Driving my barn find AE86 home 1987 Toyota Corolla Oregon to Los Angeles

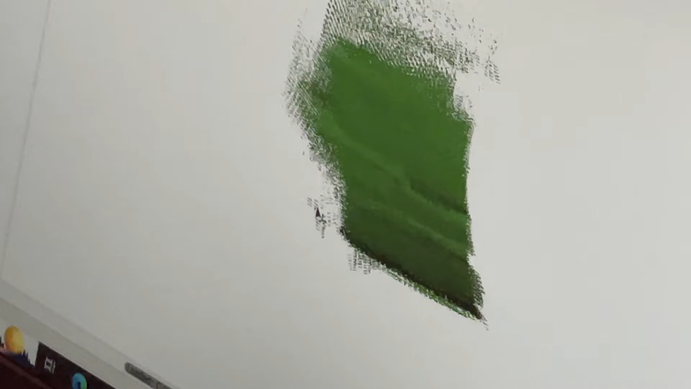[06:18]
Yeah, the problem is because the doors, there's no, it's just like flat across here.
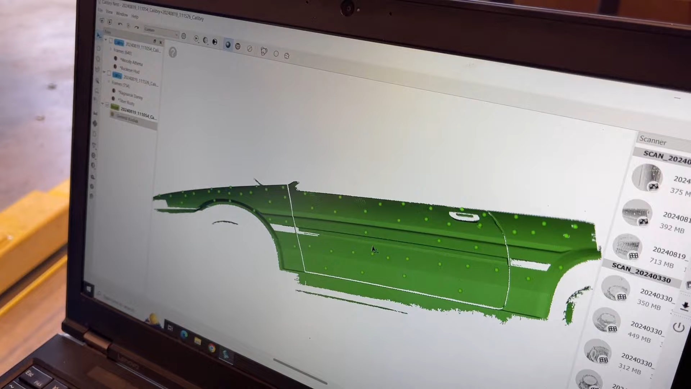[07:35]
He even picked up that corner molding. The dent right there, too. Oh, dude, yeah. It looks pretty straight, though.
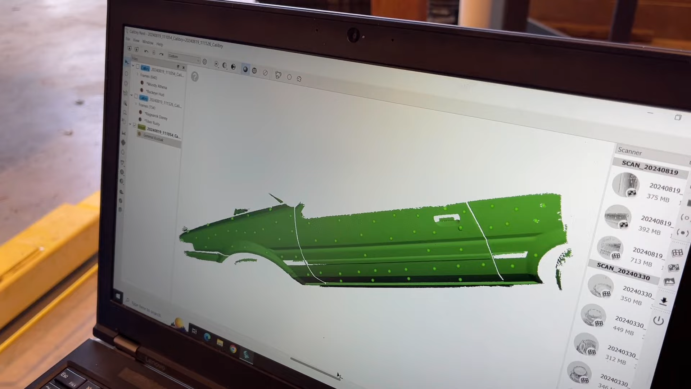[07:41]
Yeah, it's pretty good. Then it gets a pinch welds. It's a little curvature to it. See, it's not, like, perfect.
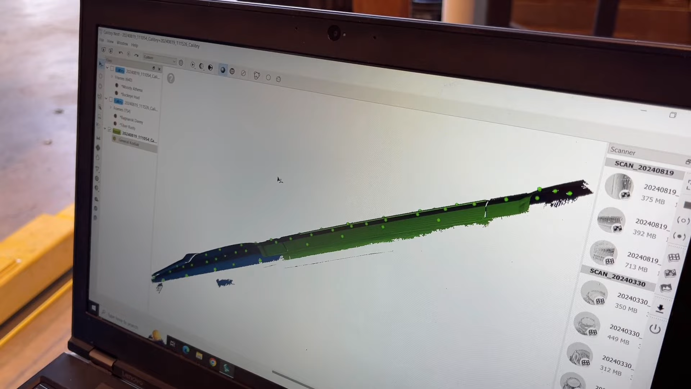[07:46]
Oh, I know. So it's, like, I don't know how I could put that in a model easily, but... Yeah. Damn.